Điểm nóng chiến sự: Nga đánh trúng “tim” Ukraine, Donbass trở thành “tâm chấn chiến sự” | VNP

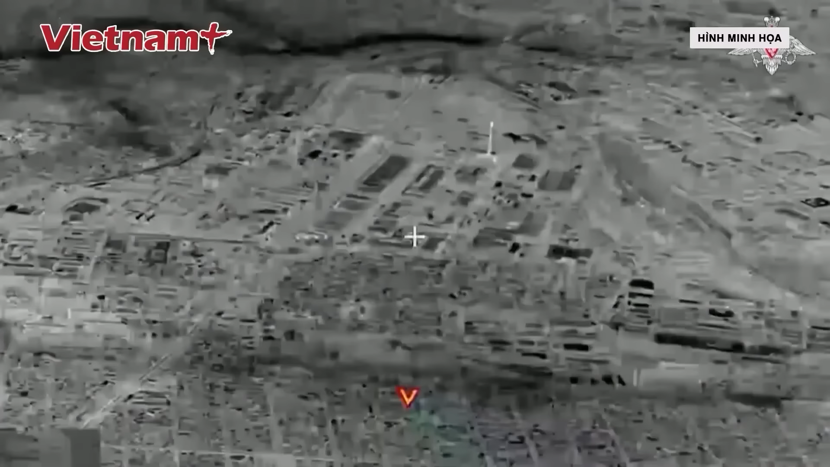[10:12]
Bộ Quốc phòng Nga ngày 23 tháng 10 tuyên bố,
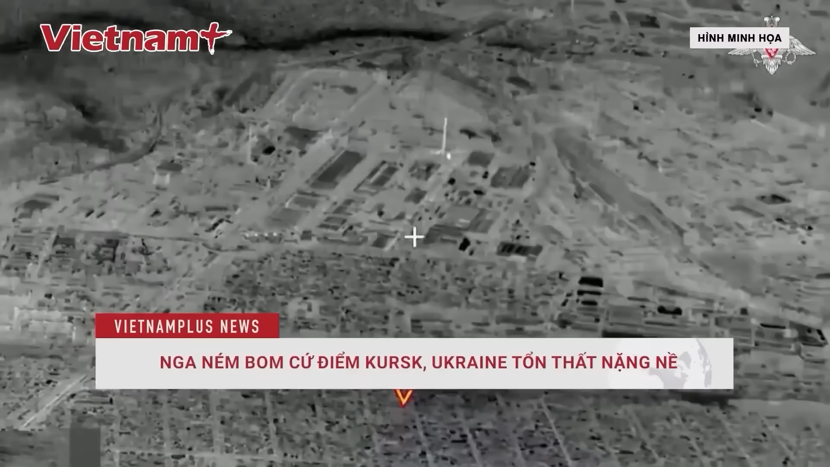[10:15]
máy bay ném bom tiền tuyến Sub-34 đã phá hủy cứ điểm của Ukraine tại tỉnh biên giới Kursk.